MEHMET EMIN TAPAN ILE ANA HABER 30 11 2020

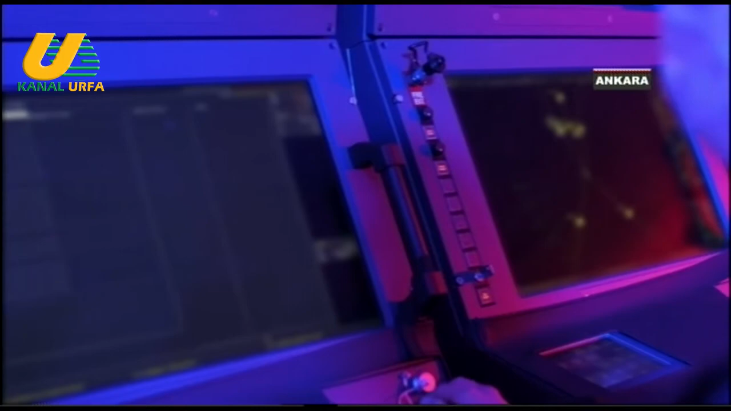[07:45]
Komuta kontrol sistemi akustik ve akustik olmayan sensörlerden gelen verilerin işlendiği, görüntülendiği,